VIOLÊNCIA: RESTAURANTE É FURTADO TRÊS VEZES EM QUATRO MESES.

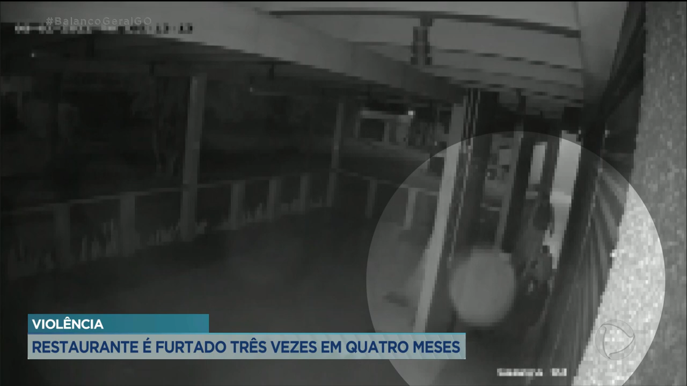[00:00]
Duas horas da manhã da última segunda-feira, os bandidos chegam no restaurante no setor Jardim Atlântico e tentam erguer a porta. Eles percebem que estão sendo filmados, vão até a câmera e viram a lente pra cima. Essa outra imagem do circuito de segurança já mostra os dois criminosos dentro do estabelecimento.
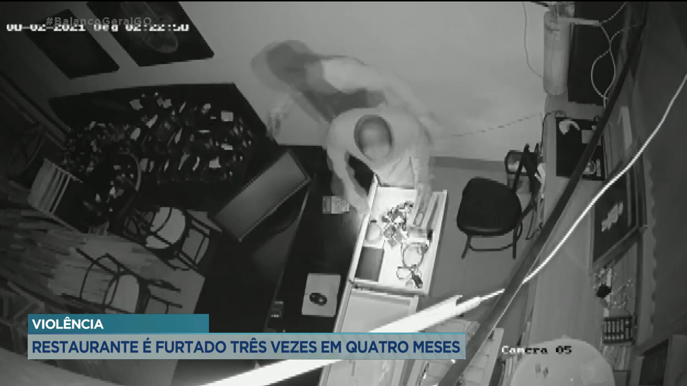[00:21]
Com a ajuda da lanterna do celular, eles reviram as gavetas do caixa. Um dos criminosos sai levando documentos de uma funcionária. Segundo o gerente do estabelecimento, não havia dinheiro no caixa, já que na segunda-feira o restaurante não abre.